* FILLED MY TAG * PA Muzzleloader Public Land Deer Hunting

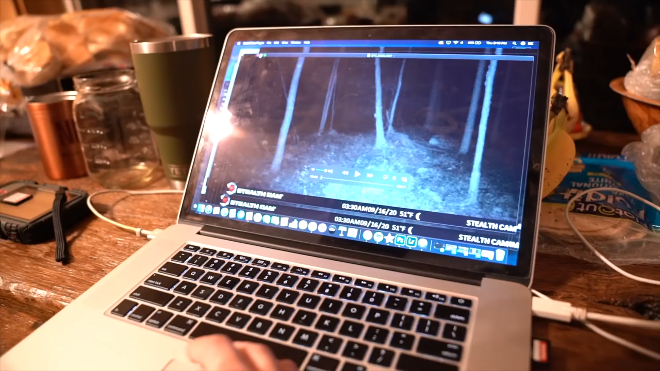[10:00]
Look, it's just X, X it out, X it out. It just got the branch every single time.
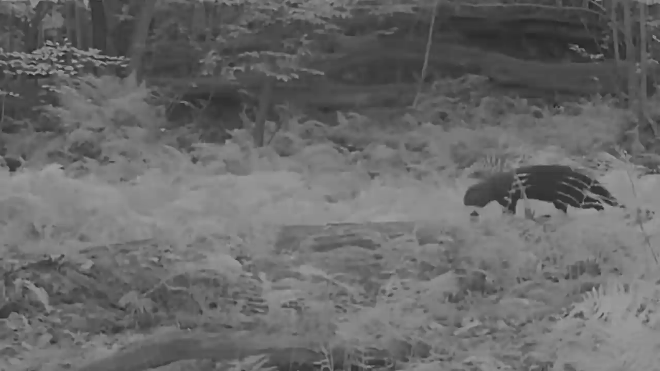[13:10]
They're opportunistic feeders, so they'll eat anything from a squirrel and a chipmunk, which is their primary diet, to a porcupine, which is very unusual because there aren't that many predators for porcupines.
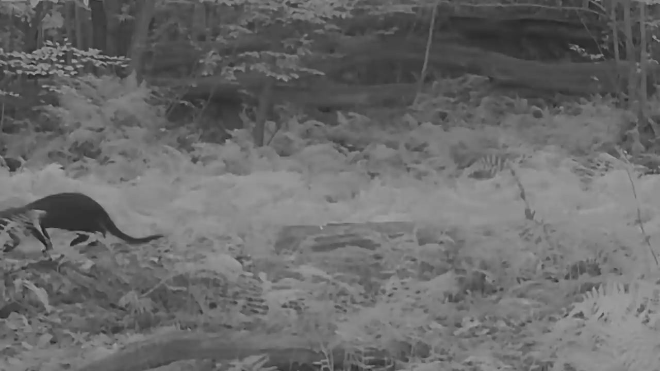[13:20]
There actually is some evidence that fisher will eat white-tailed deer, like they'll prey on fawns, although it's not a significant portion of their diet.